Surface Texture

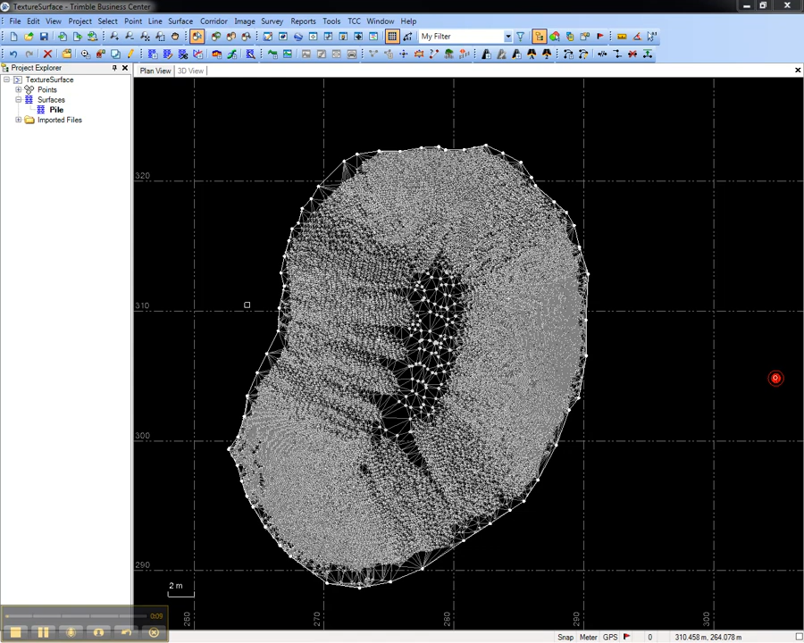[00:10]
This video shows how to apply a texture to a surface for realistic viewing in the 3D view of Tremble Business Center. In an open Tremble Business Center project with the surface, select the surface, then go to the surface menu, and choose Add Surface Texture. Give the texture a name, and then choose the material which defines the texture. To review this information, or add it, go to the surface menu and open the Material and Site Improvement Manager.
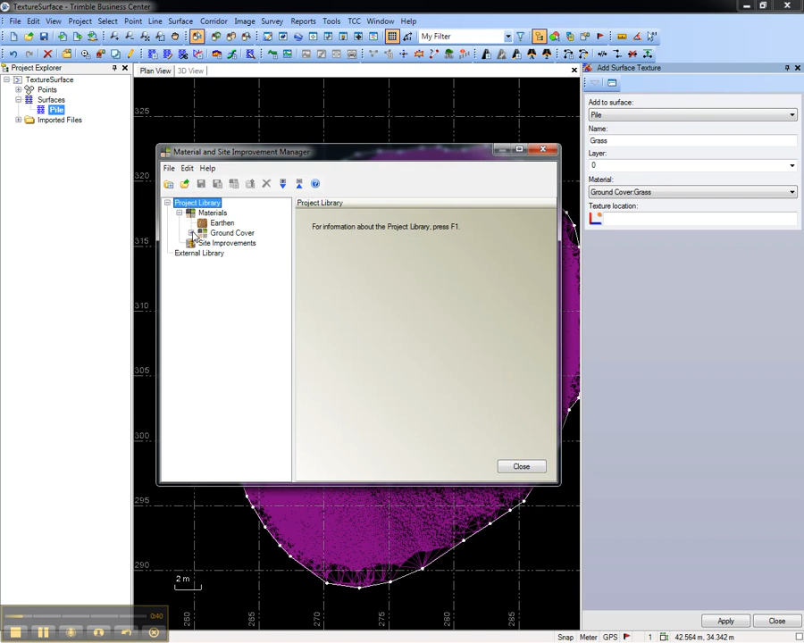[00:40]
Go to the selected material, or create a new one, and under Texture, choose the image which defines the texture you'd like to apply.
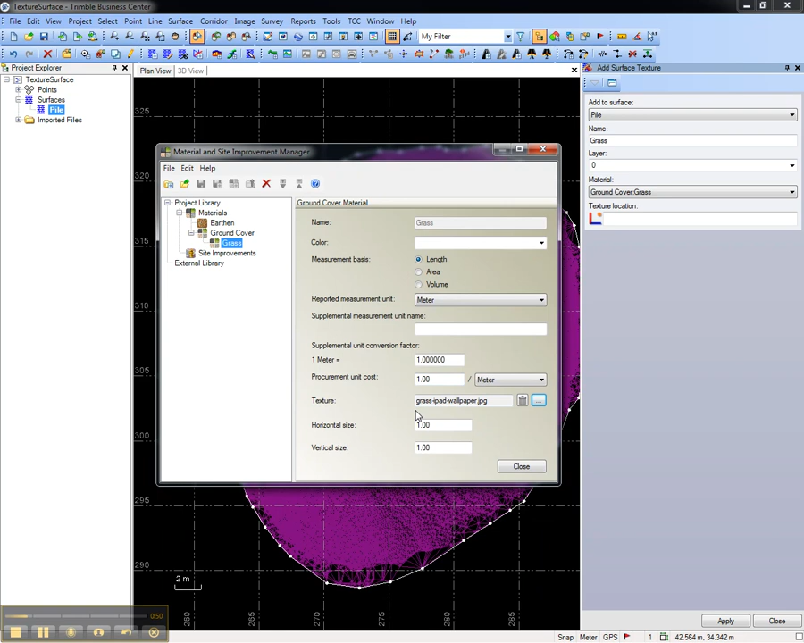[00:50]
In Texture Location, select anywhere in the surface.
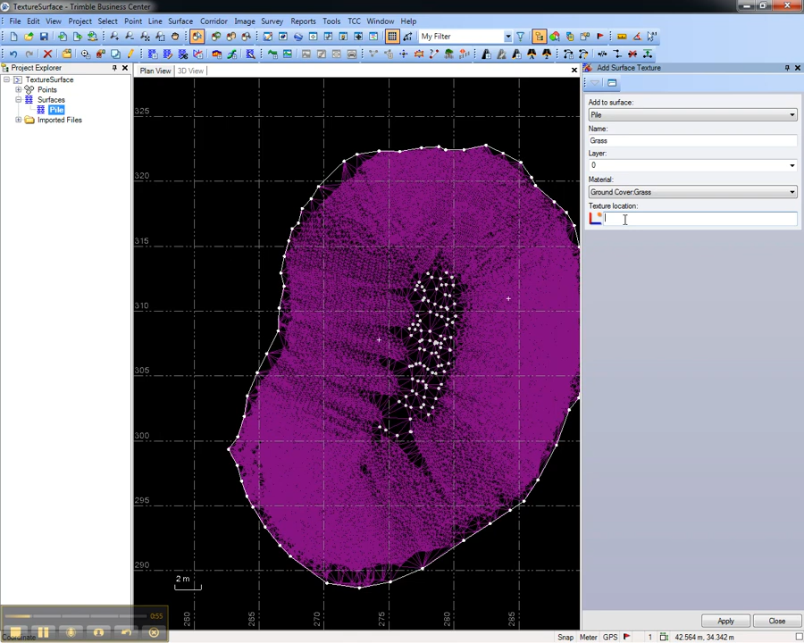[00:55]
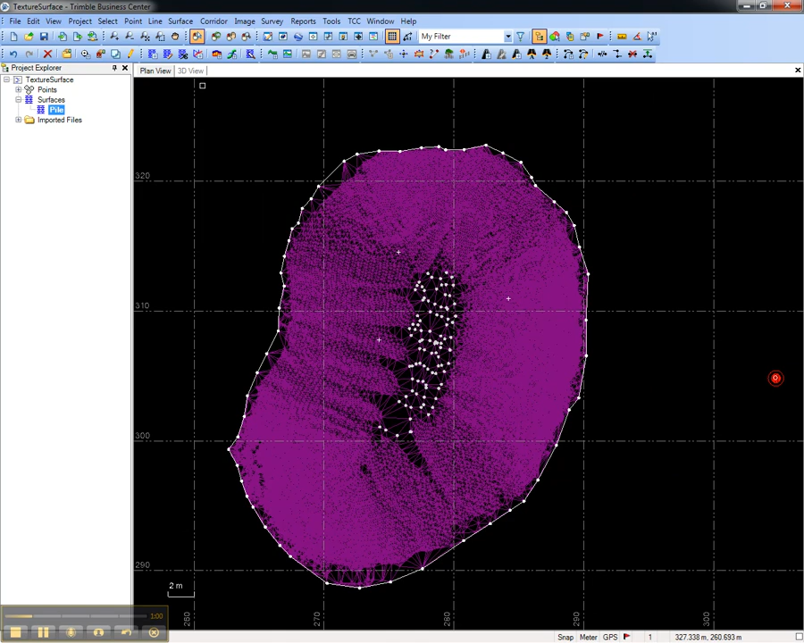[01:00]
By default, the 3D view shades a surface by elevation.
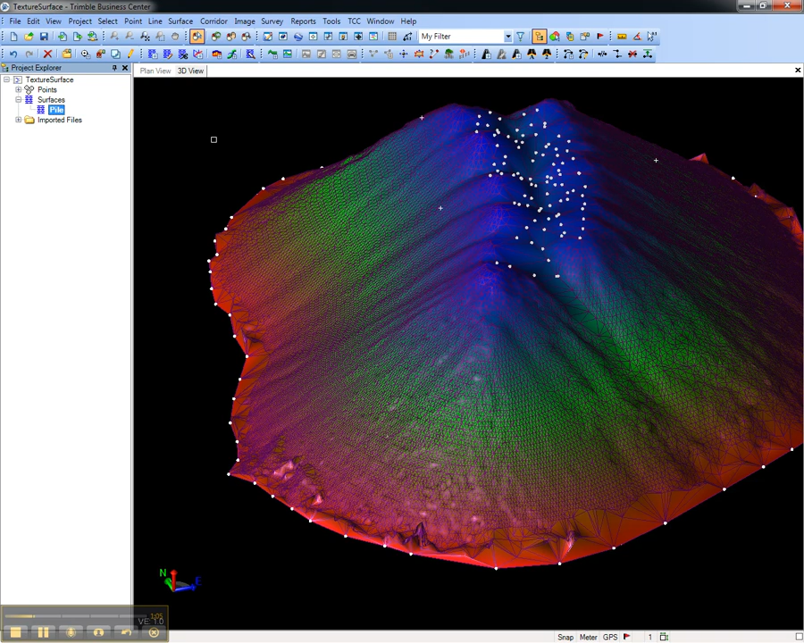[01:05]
To see the texture, select the surface, right-click, and choose Properties.
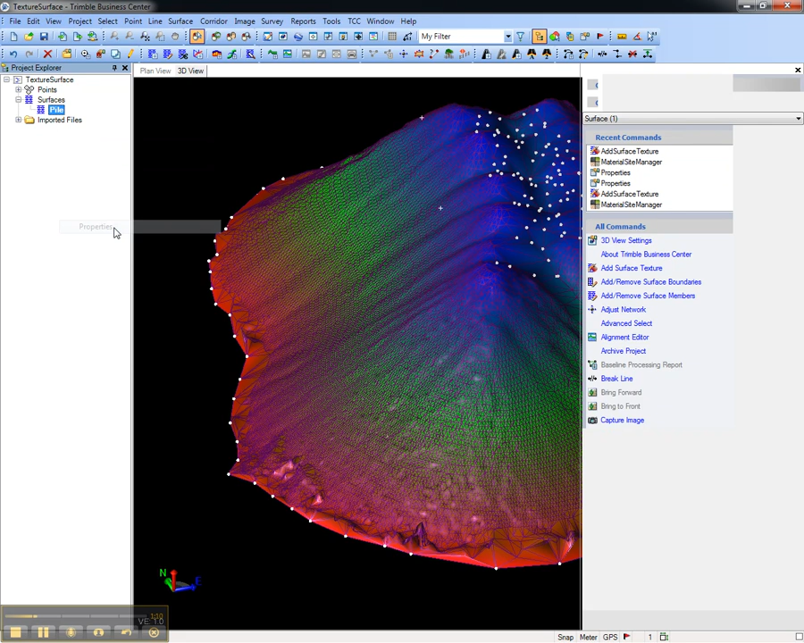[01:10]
Under Show in 3D View, change the shading from By Elevation to By Material.